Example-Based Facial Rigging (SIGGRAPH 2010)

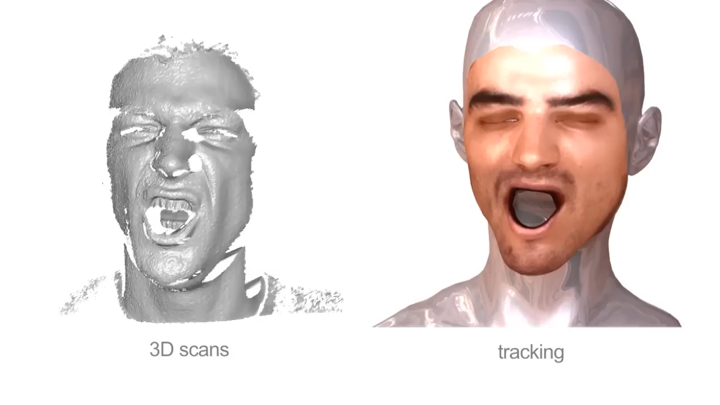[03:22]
We simply replace the PCA model with our optimized blend shapes, and the advantage we get is that now every shape basis has a semantic meaning, such as open mouth or move up left eyebrow. In this example, we track the facial expressions from an input scan sequence, but introduce hand-animated eye blinks, something that's not really possible when using PCA.